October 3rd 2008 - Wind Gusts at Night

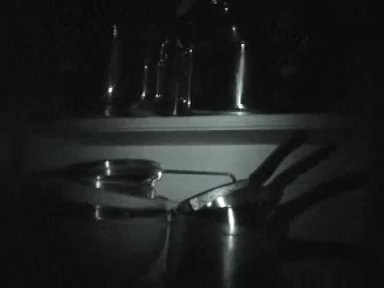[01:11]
With the night shot option turned on the old camera. Now, on a previous recording,
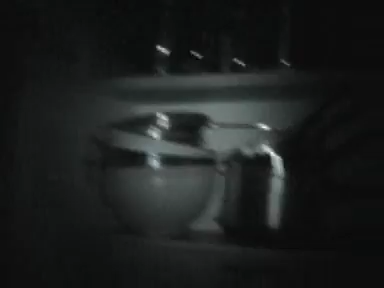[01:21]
I have a light outside, which isn't working.
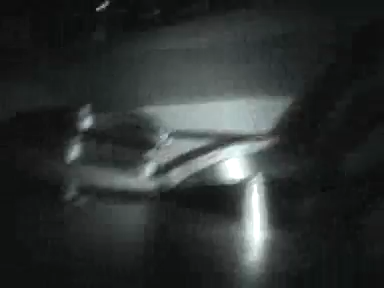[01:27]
I still haven't got around to replacing the bulb yet.
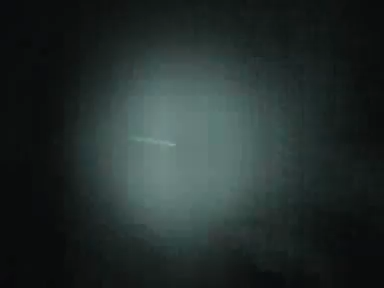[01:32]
And I completely forgot that I could turn the night vision on. There, I'm looking into a mirror right now at myself,
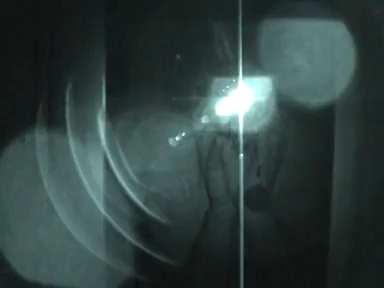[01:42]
pointing the camera at the mirror in the dark with the infrared on, the night vision. So if I get this door unlocked, I shall venture outside. And this is what I look like in the dark.
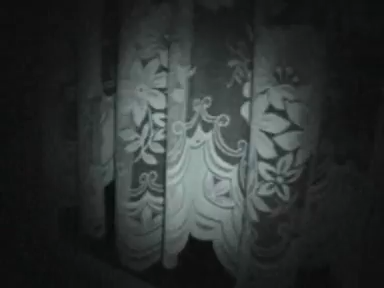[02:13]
Shed door. And I'm going to find a decent place to leave this.
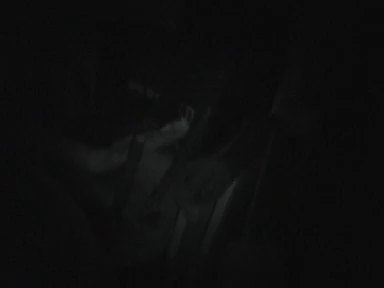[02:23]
And, let's have a look here.
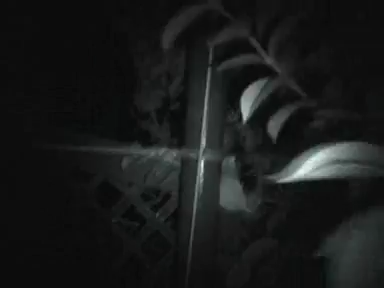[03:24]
Ah, this could come out quite nicely, actually. Wow, it really is pretty windy out here, isn't it?
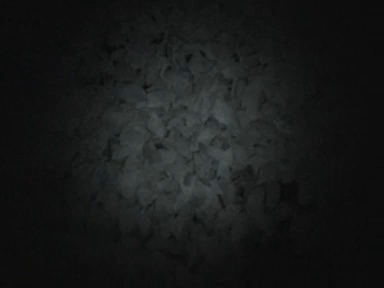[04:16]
It's raining, so it's going to have to be in here.
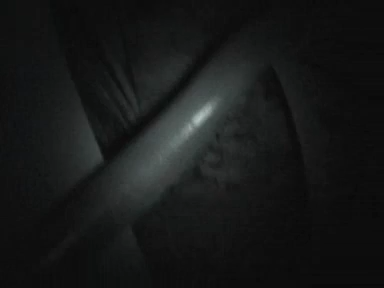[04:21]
And the chair's wet as well.